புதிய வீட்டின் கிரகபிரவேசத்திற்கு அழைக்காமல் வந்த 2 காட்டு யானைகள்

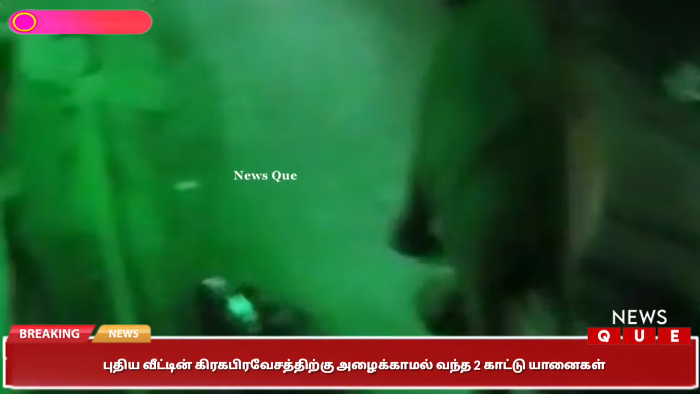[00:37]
இந்த நிலையில் குருணம்பாளையம் ஊராட்சிக்கு உட்பட்ட கதிர்நாயக்கன் பாளையம் லட்சுமி நகர் பேஸ் 3 கிரீன்பீல்ட் பகுதிக்கு
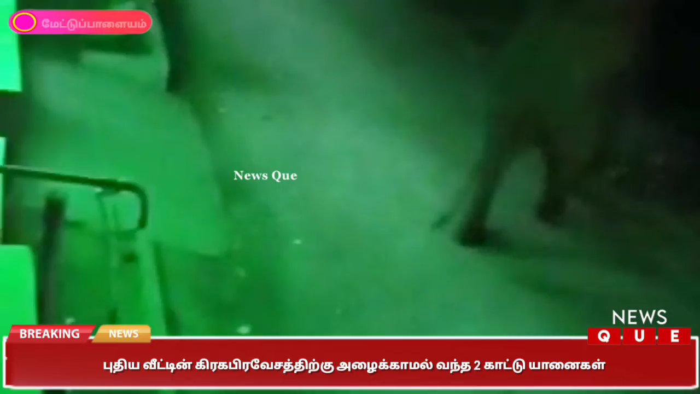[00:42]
மலைப்பகுதியிலிருந்து நேற்றிரவு 9:30 மணியளவில் இறங்கி வந்த இரண்டு காட்டு யானைகள் வீட்டின் கிரகப்பிரவேசத்துக்காக போடப்பட்ட வாழை மரங்கள்,
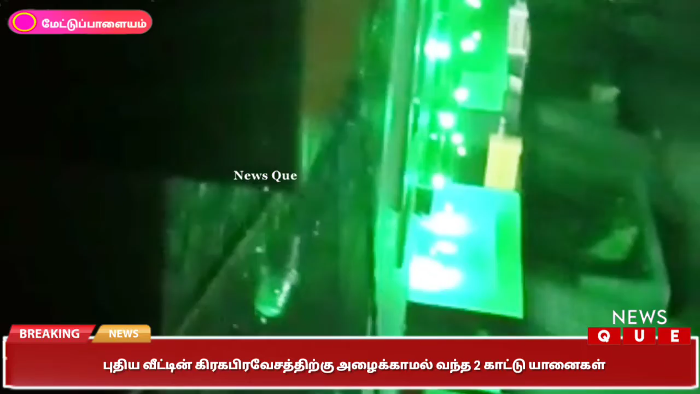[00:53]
தென்னை ஓலைகளை பிடுங்கி சாப்பிடும் வீடியோக்கள் தற்போது சமூக வலைதளங்களில் வேகமாக பரவி வருகின்றன. மேலும் அங்கு நின்றிருந்த டூவீலரை பந்தை போல உதைத்து விளையாடும் காட்சிகளும் வெளியாகியுள்ளன.